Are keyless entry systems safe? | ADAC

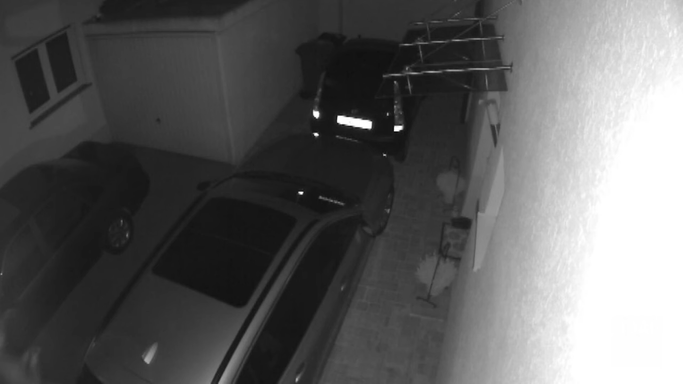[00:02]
Car theft for dummies. This video shows how quick and easy car theft can be with a keyless entry system. This is how it works.
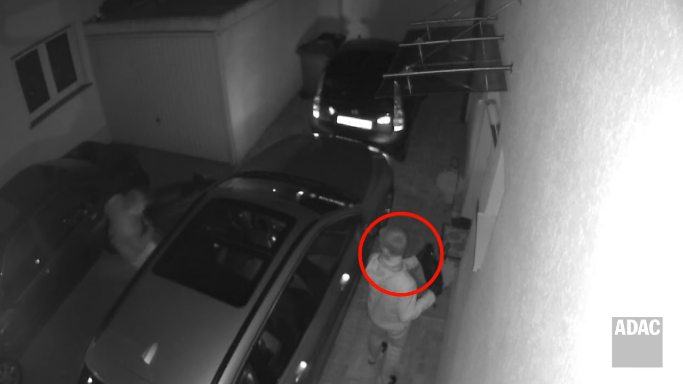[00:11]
One person extends the range of the key fob left somewhere in the house. The thief's accomplice can then open and start the car within a matter of seconds. When you have a car with a keyless entry system, you just carry your key fob in your pocket.